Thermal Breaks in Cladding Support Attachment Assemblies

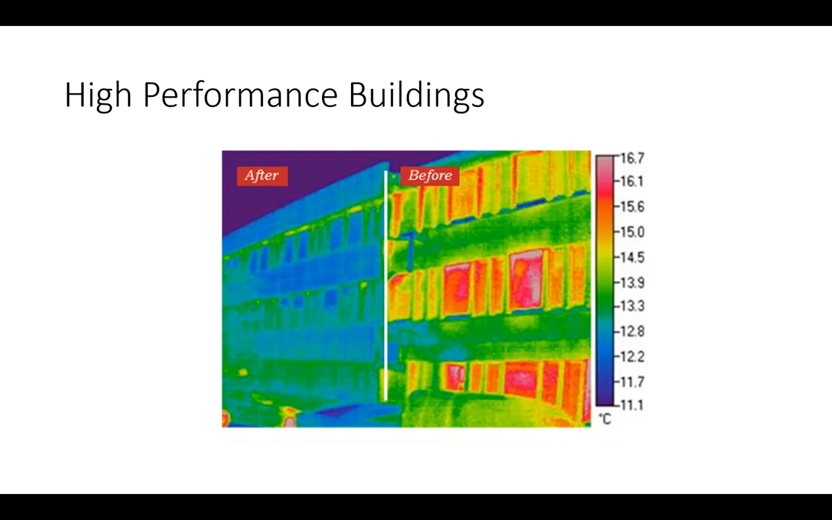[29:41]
On screen: scale top 16.7°C, scale bottom 11.1°C
which is quite interesting and a very real analysis of what high performance buildings look like and what continuous insulation can do for making that building high performing. And another example, this is kind of a colder area and you can see the mountains with snow in the background. And you can really see how effective exterior insulation is in this case where it's really limiting the flow of heat. You can only see it on the corners and some glazing, some window areas where it's probably penetrating from. And even that warrants further investigation,
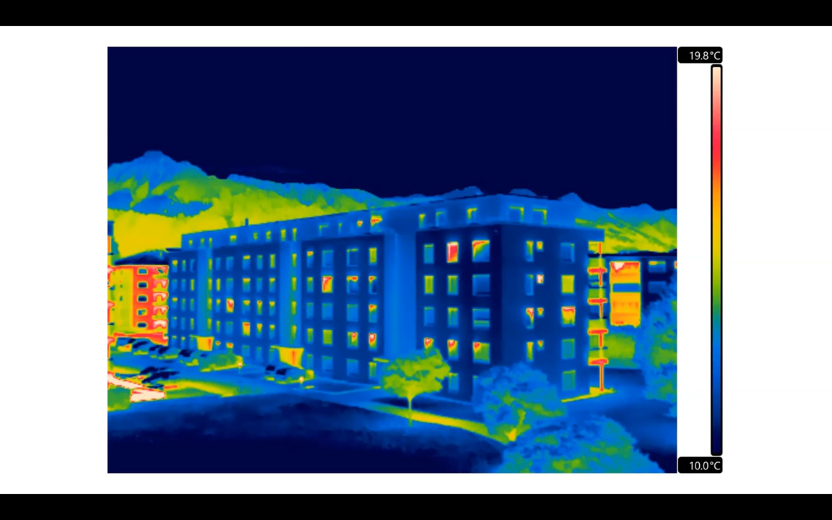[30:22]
On screen: scale top 19.8°C, scale bottom 10.0°C
whether or not that is a component inside that's showing that or not. But if you look at the buildings on the further left or the further right, you will see that those are not high performing and therefore are leaking excessive amounts of heat.